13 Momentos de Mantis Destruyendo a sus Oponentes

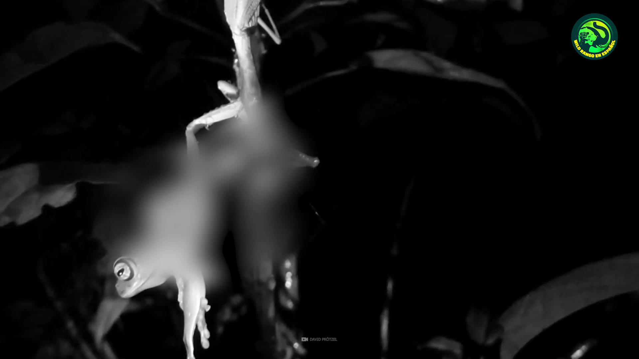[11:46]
permitiendo que la parte superior cuelgue en el aire mientras evora su presa.
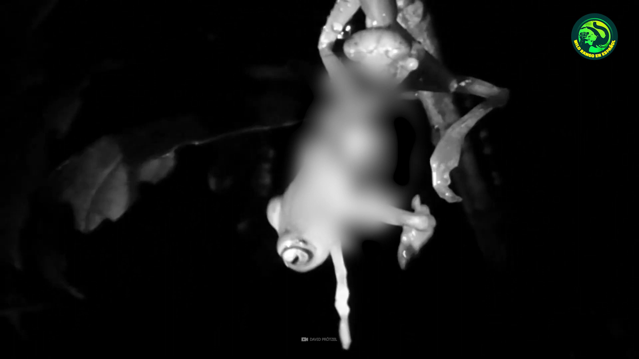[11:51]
La rana es sostenida por una extremidad y se ve a la mantis alimentándose de ella hasta llegar al centro.